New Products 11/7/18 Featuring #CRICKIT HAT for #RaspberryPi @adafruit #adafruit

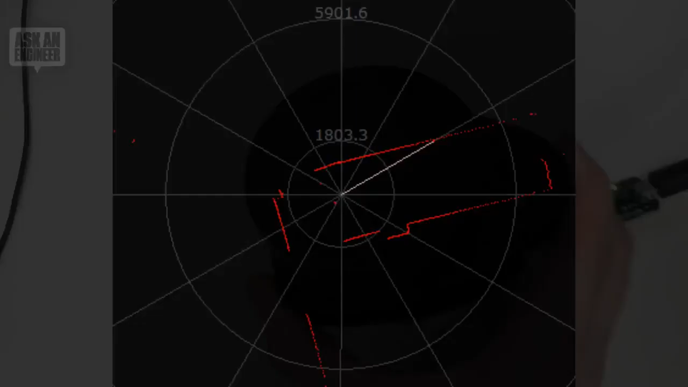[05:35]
want to spin it and then this is the kind of data you get out so i like this it's a it's a really good deal it's about
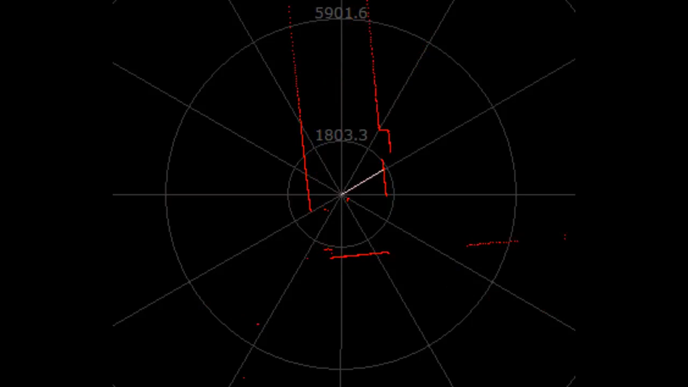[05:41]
100 bucks and um you get the data out it's super easy